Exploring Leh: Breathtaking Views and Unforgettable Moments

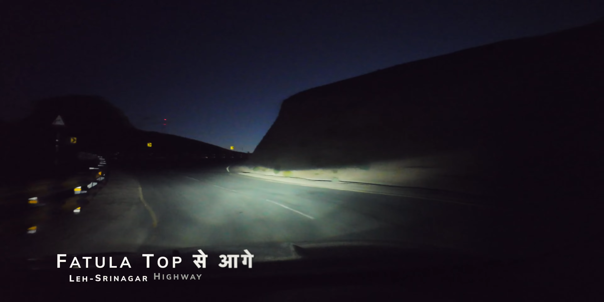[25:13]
दूर दूर तक कोई भी नहीं है और कोई पता नहीं कहाँ है, आगे कि पीछे ये भी नहीं पता।